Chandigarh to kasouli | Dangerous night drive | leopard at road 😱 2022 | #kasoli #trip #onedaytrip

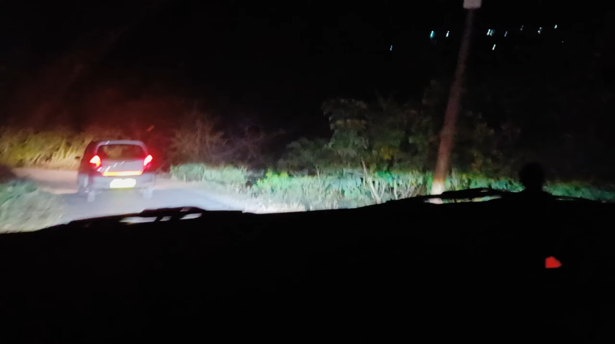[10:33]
किलो मेटर गलत रसते हैं औरे आपना हैasian लेपेड दिख्या जिन्दा एकदम साधी कटी दू अग्गो भी गया मेर्दा रोंटे खड़े
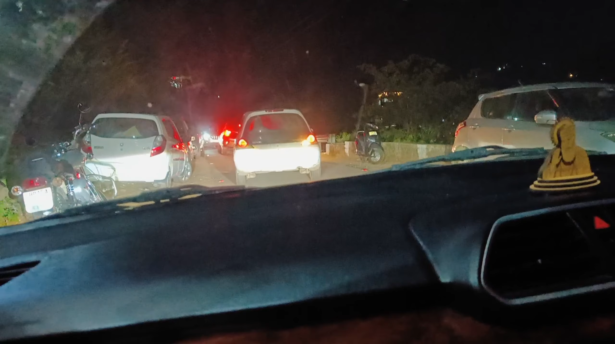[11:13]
इस फाइनली हो नसी पहुंच चुके हां हाइवे ते बहुत मुश्किल इतनी तरह आप निकले आपाइनली हाइवे